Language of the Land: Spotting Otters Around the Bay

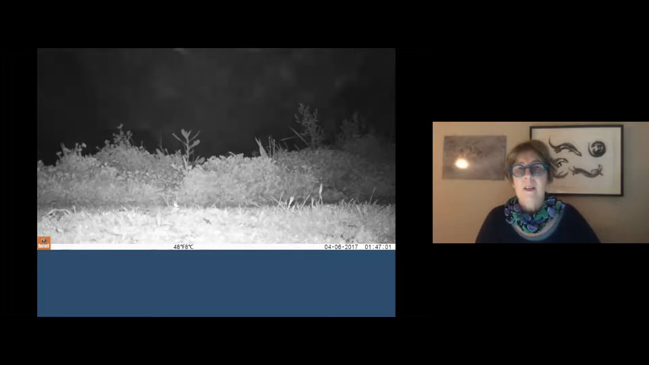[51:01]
So this one was a fox who came up and startled that otter. And then the otter suddenly realized that that was just a fox and turned and chased it away.